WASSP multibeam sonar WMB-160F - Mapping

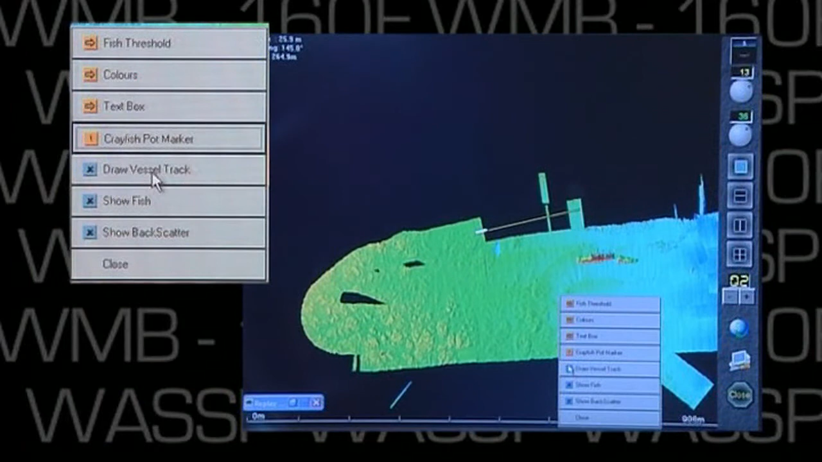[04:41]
We can then see exactly where we've been, and we can use this for more efficient seafloor profiling.
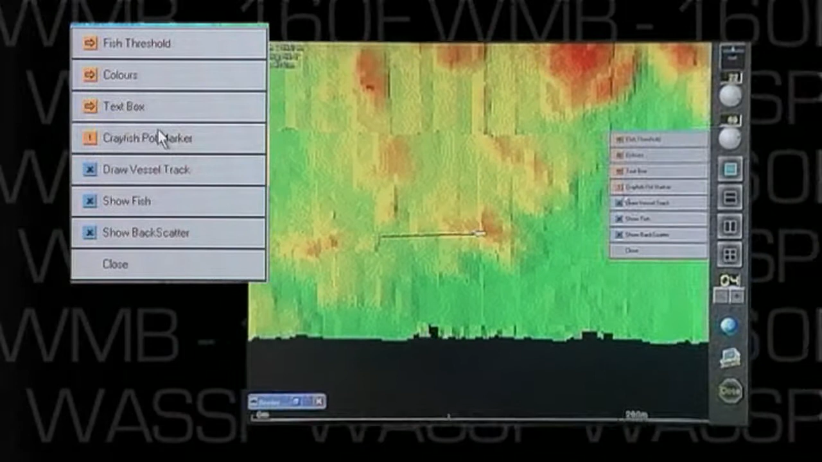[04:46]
Another feature is what we've called event markers.
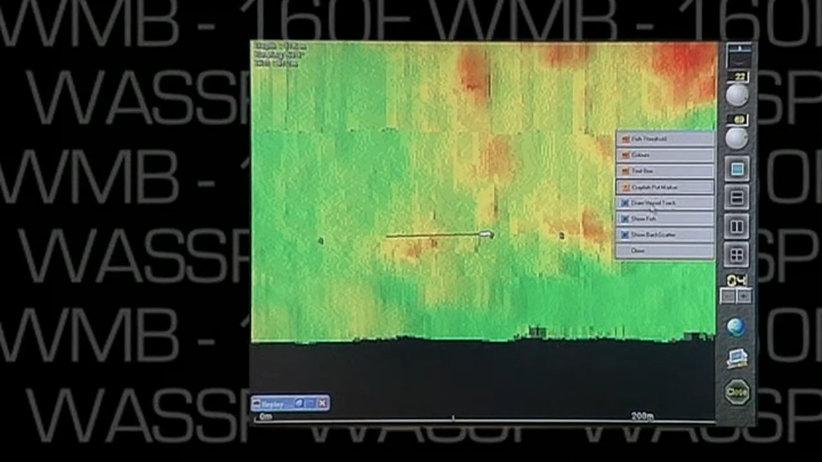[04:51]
We can mark where we've dropped off any pot or special points of interest.